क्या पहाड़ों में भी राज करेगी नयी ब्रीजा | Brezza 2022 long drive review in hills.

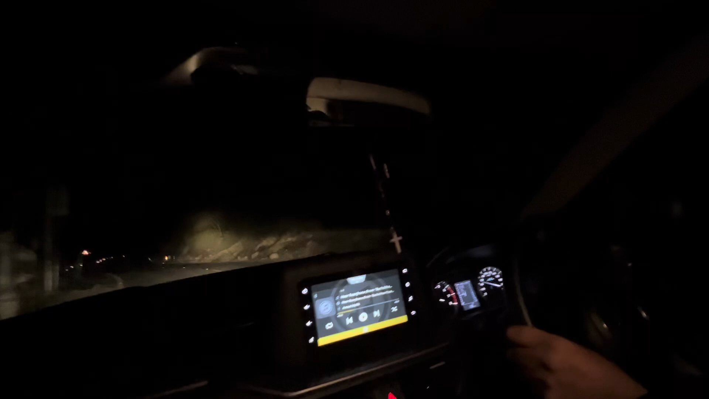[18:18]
यहां पर आप देखेंगे स्टॉक बल्स में काफी अच्छी अगर इसमें थोड़े से अच्छी कॉलिटी के फिलिप्स के या उस्राम के बल्ब्स लगा दिया जाए जो कि नाइट विजिन बल्